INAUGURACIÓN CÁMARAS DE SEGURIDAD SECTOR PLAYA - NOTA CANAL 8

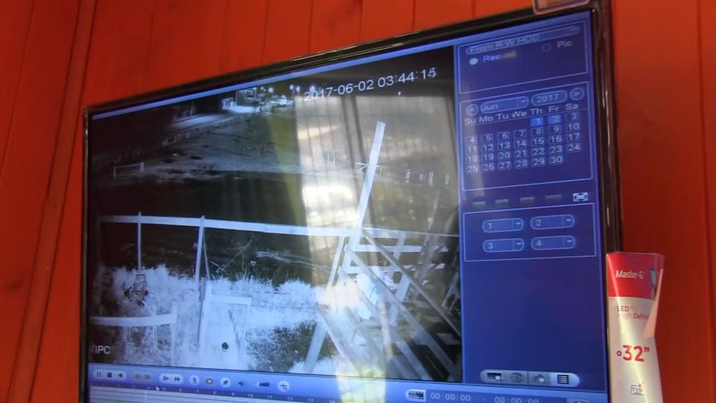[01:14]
Son cámaras fijas y que también están grabando las 24 horas del día y tienen un fácil acceso a revisar las cámaras y también a sacar la información de ellas. Alex Hernández, representante de la empresa que instaló estas cámaras, dio mención de cómo funcionarán y de qué forma los vecinos podrán utilizarlas.